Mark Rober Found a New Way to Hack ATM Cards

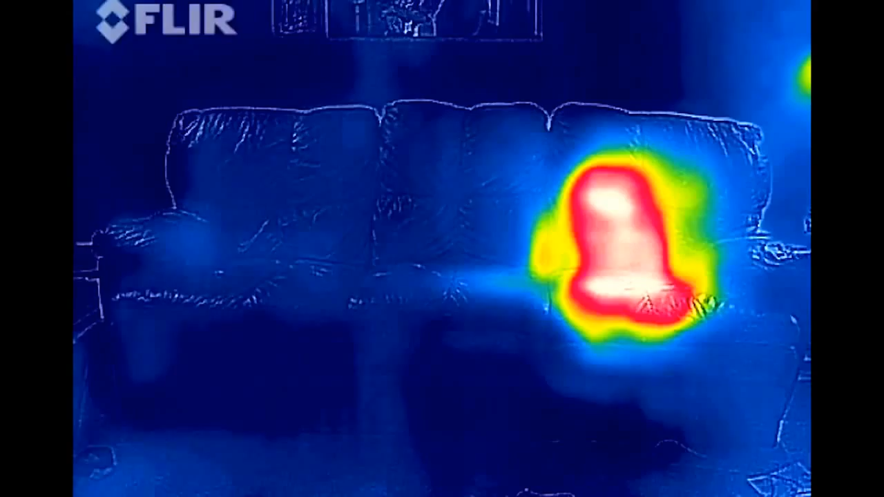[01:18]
So this leaves behind a thermal signature because it'll take a little time for that spot on the couch to cool back down and reach thermal equilibrium once again with the air. Likewise if I set my warm hand on the cold wall.
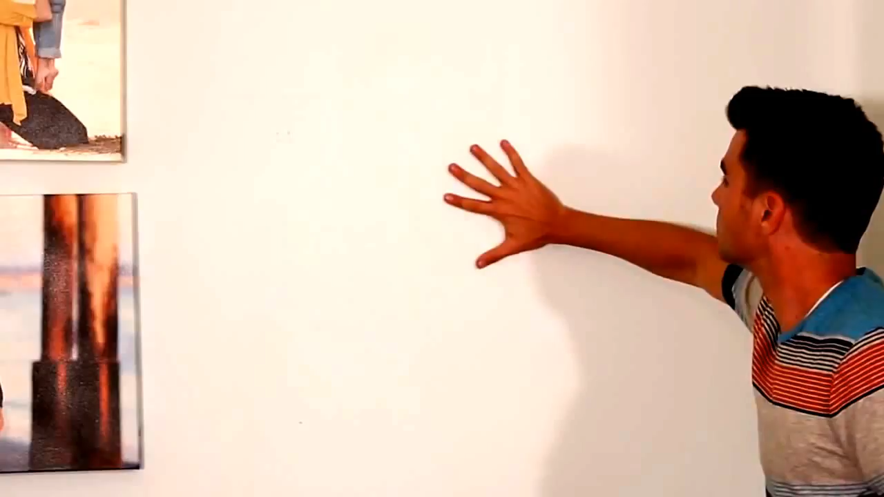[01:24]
Afterwards my hand is slightly colder but the wall is slightly warmer where I touched it.
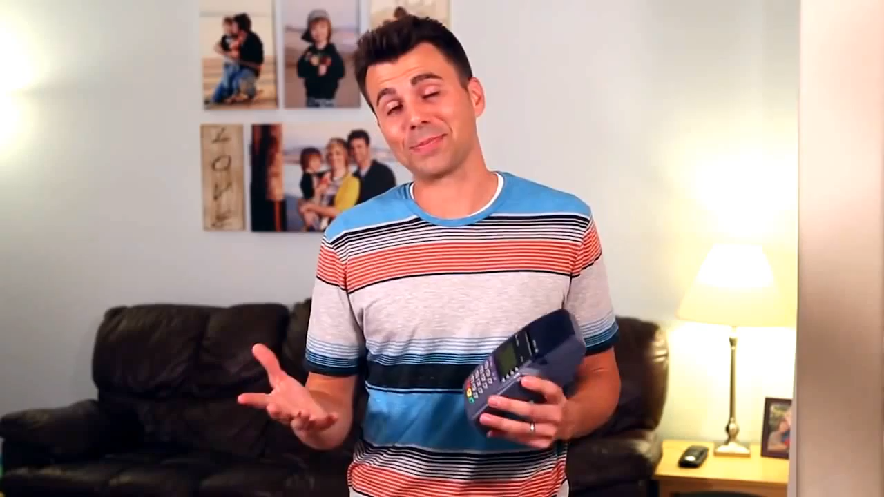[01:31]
And as you've probably guessed by now, your fingers leave a thermal signature when you type your pin code into a debit card machine like this.
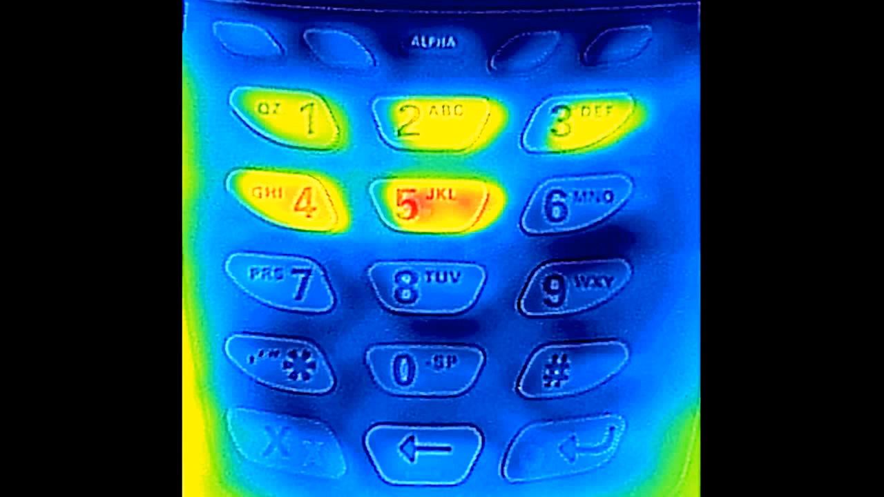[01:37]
And as you can see, in this case the pin code was 12345.
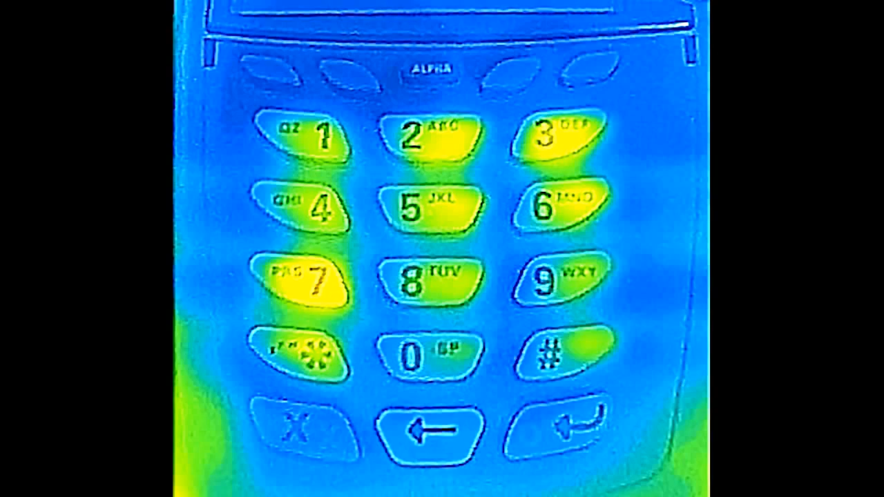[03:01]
As you can see here, this simple precaution makes a meaningless thermal signature. So spread the word, because it doesn't take any extra effort or time and it makes this potential threat a complete non-issue.